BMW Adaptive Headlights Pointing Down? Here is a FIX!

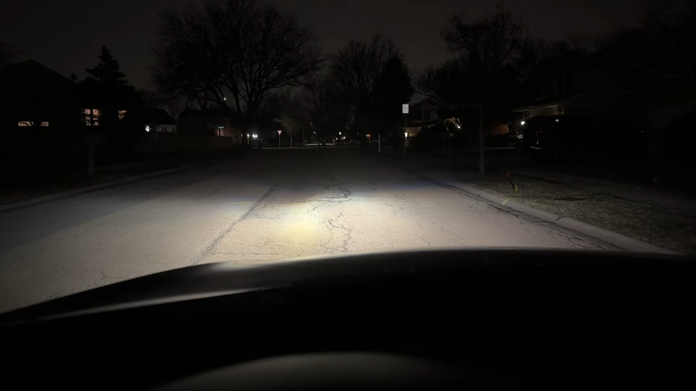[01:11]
That's a result for sure, but unfortunately for me, this only raised the right side headlight slightly and didn't fully fix the issue.